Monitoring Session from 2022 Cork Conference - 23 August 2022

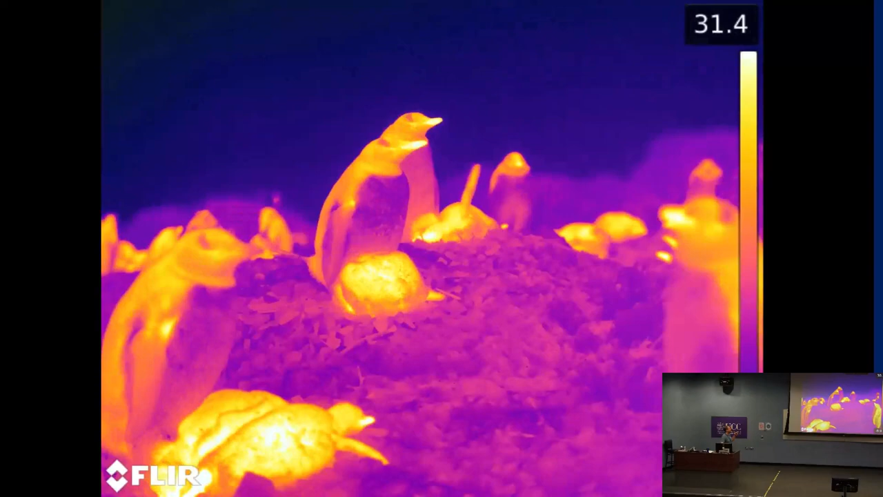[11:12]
So these direct versus indirect fitness consequences of climate change is,
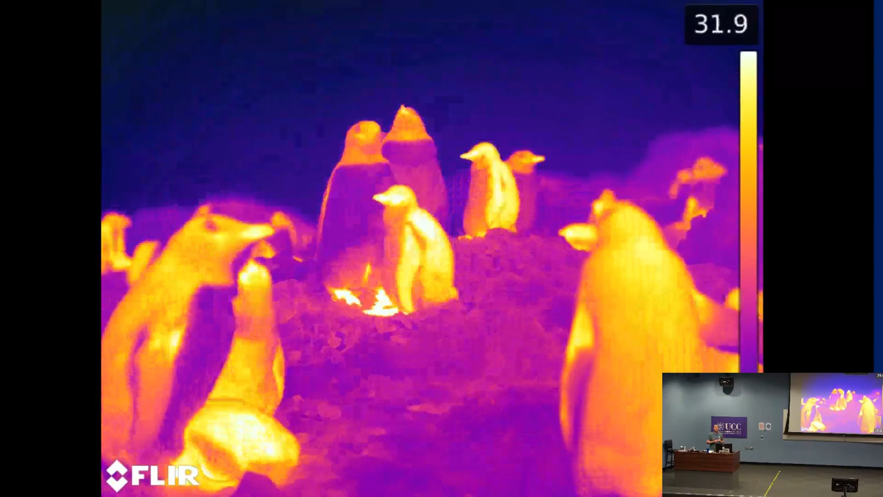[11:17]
I think, what we need to get to.
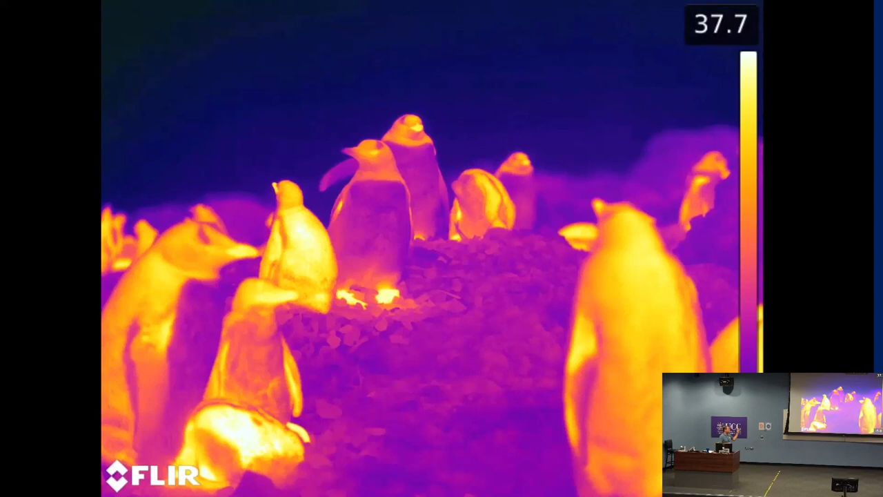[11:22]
So we've trialed a couple of thermal image time-lapse cameras, and I would love to start rolling these out in the north as well. And this, because there's always an ask with my talks, this is the ask. Here's where I think we need to go if we are actually going to disentangle effects of climate change in the north. And this, I would like us to try and think of sites where we could heat seabirds. We have in some of our homes infrared radiators.